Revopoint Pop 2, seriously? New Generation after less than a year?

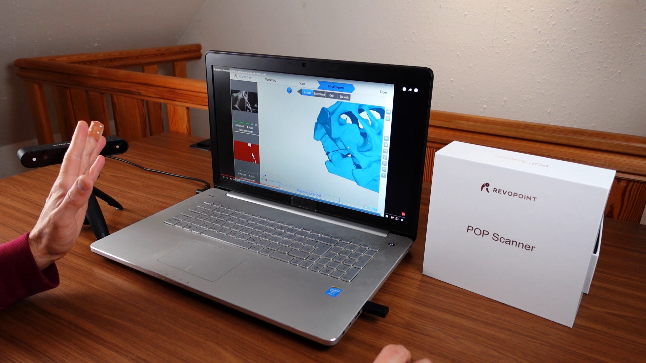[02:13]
So they claim this has now increased precision. Precision is now, according to their claim, down to 0.1 millimeter.